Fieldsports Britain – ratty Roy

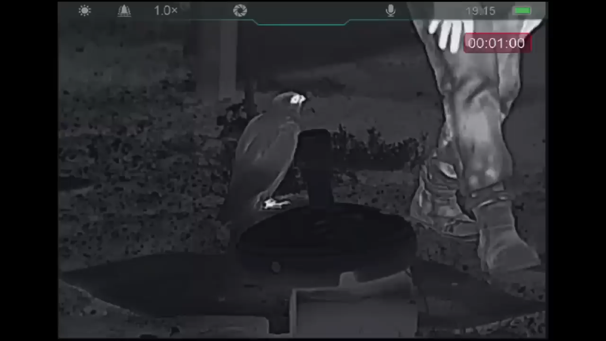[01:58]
So we're just going to make sure it's zeroed. Make sure I'm zeroed as well. So I've not picked up a rifle since end of February.
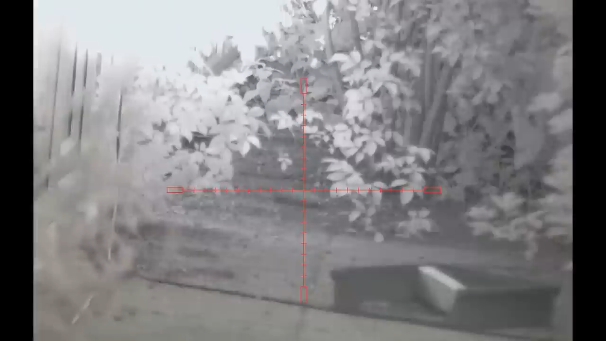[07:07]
So we are just going to change that from day setting to night setting there. And then we are going to have a play with the IR.
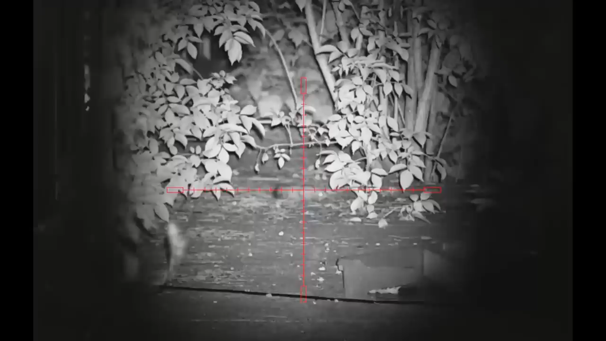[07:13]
There we go. And then we will spread the beam a little bit.
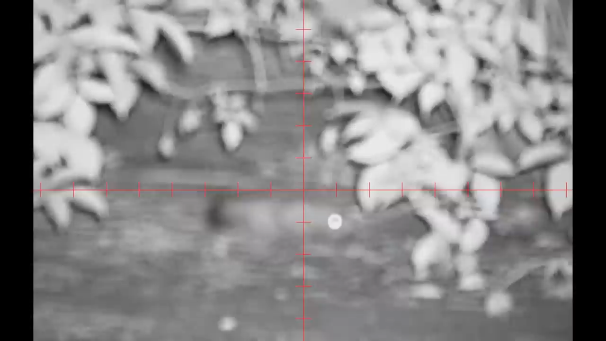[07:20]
There we go. So that has definitely illuminated our rat a little bit better.
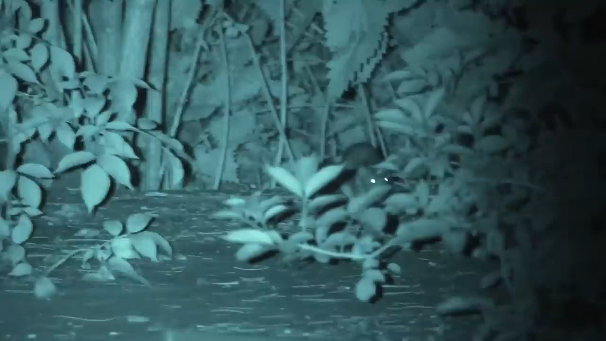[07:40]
The eyes, yes. There, there, there. Oh, there, yes. There we go. Oh, he didn't like that. And he is done. Tricky rat. No, again, another medium rat. At least we have got one for you and one for me now. We won't get hungry.
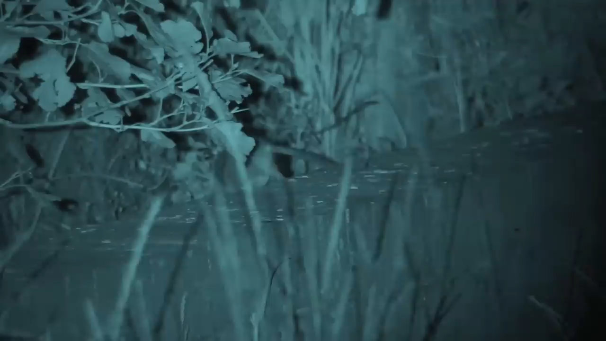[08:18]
Three-quarter foot box width to the right. Then Roy spots eye glow. It is a mouse.
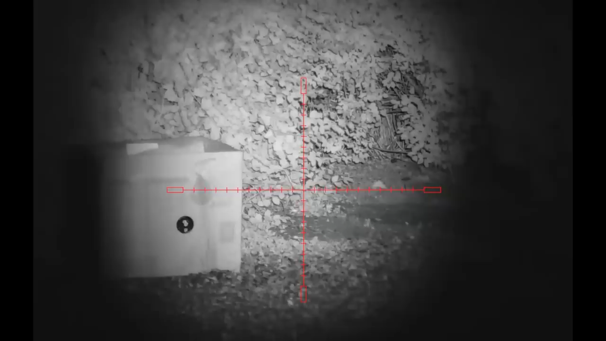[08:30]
Now we think this is possibly only the second mouse shot on camera in Fieldsports Channel history.
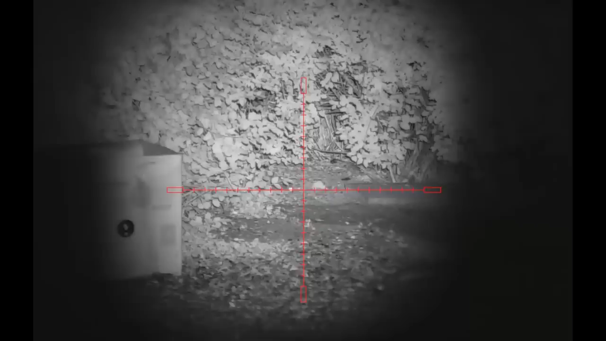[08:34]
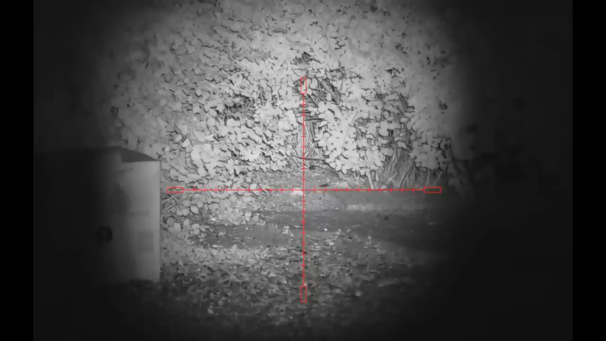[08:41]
Roy feels it is necessary to keep these rodents in check too. There we go. That was a little semi-driven mouse.
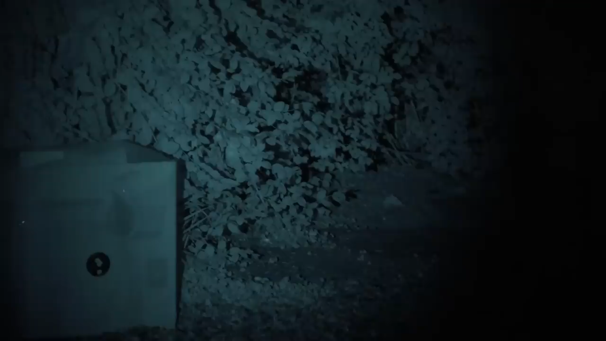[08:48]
The mice are relatively nice compared to the rats but you get too many of them that are a problem. I like to leave the mice as much as we can because obviously we have got a few tawny owls around here. It is nice to leave them for them but that was in a perfect position and David was looking quite peckish.
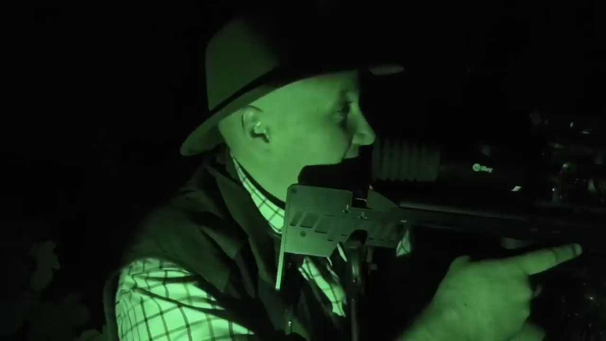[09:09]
A few more of those he could have a kebab. Eventually we return to the busiest part of the yard and Roy has another chance. Do you want that one there? Yeah. Ooh.
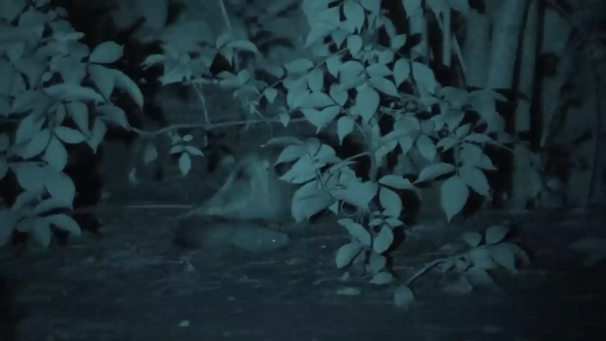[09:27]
Ooh, that was a horrible one. That was a big scaly tail. That one is definitely yours.
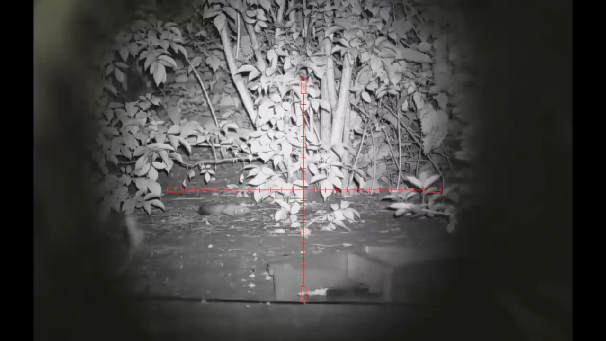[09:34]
I reckon that will be a bit tough. I reckon it is an old one. I think David might have to get that one mounted.
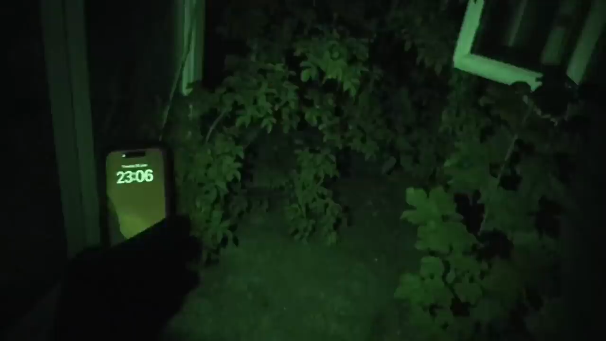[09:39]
With Roy exhausted after just a few hours, it is time for him to return to his babies and we hope to get some well deserved shut-eye. I am not touching them. You can pick them up if you want. I am not going anywhere near them.
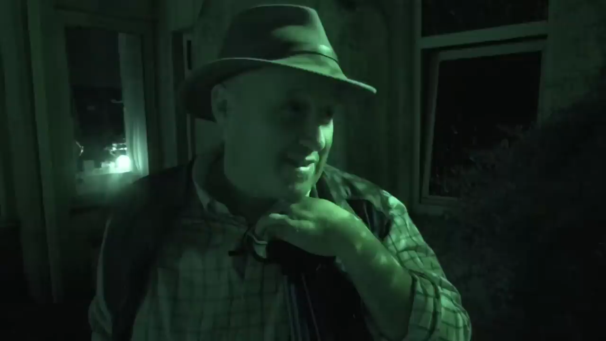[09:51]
But as I say, it is the one animal that petrifies me. So that was the fourth one, the fourth rat that we shot there. So we have had a bit of a mixed night. So we have had four rats and a couple of mices. The little Priest 2 was phenomenally accurate.
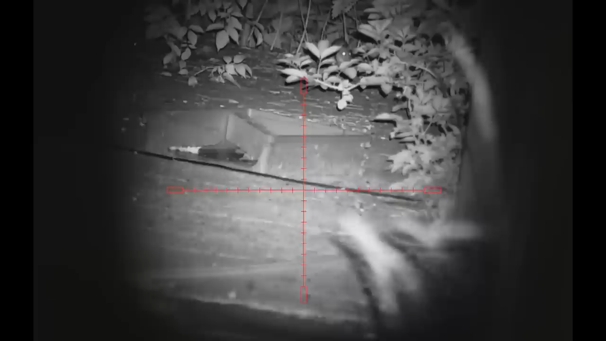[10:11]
Cracking little air rifle. And that kitted up with the tube.